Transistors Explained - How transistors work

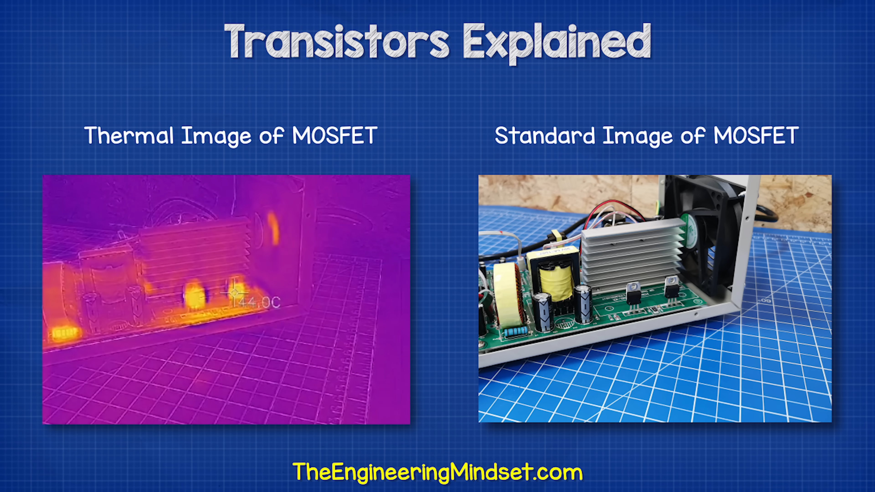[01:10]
Without the heat sink, the components quickly reach 45 degrees Celsius or 113 degrees Fahrenheit, with a current of just 1.2 amps. They will become much hotter as the current increases.